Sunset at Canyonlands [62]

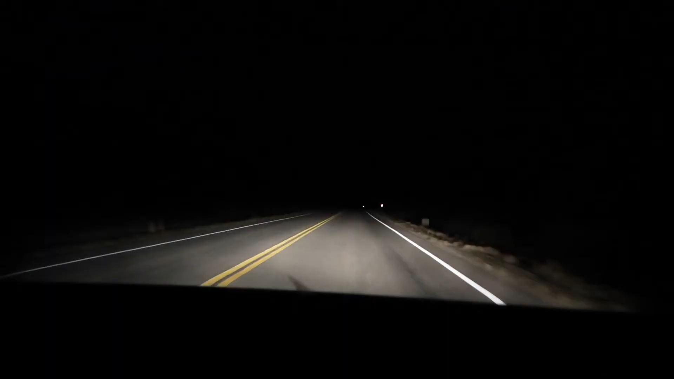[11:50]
This is our drive out of the park. Look how dark it is. That's like literally only our lights. It's like pitch black. There's no lights. So if you guys do plan to come out here, make sure you bring a flashlight. And yeah, it's really dark right now. But there's no signal. Yeah. Up in the I mean, there is some, but it's very spotty, and I only get signal for like a minute or two. Let's see.